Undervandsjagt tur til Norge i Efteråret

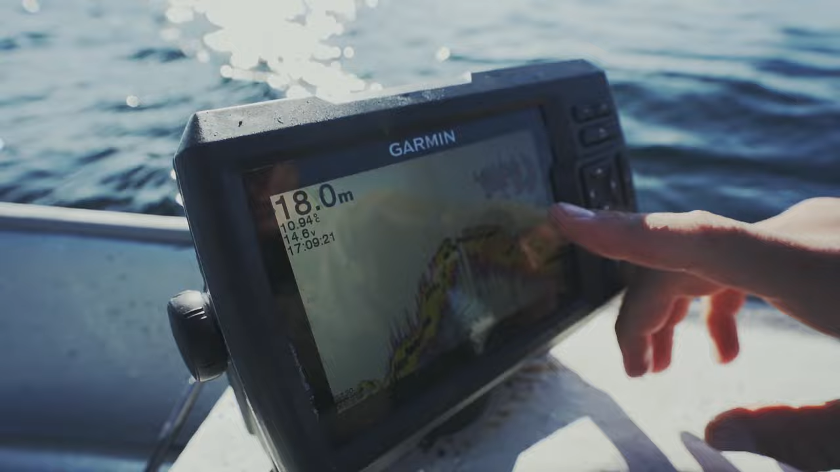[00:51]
On screen: depth 18.0 m
der forrest står i baggrunden Ja, og det er typisk fordi så Korn rammer strømme Som her, så går de op og så står de ligesom i det her Og så bruger de alt det, der bliver klubbet overhovedet på dem